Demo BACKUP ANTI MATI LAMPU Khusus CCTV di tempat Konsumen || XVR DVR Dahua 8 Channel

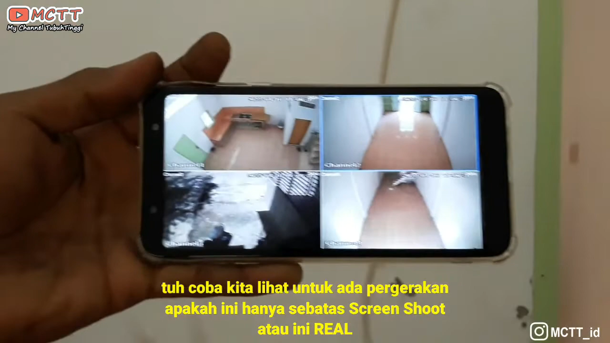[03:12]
jalan ke bawah tuh coba kita lihat untuk ada pergerakan apakah ini hanya jalan ke bawah apakah ini hanya sebatas screenshot atau ini real ini posisinya sudah padam ya tuh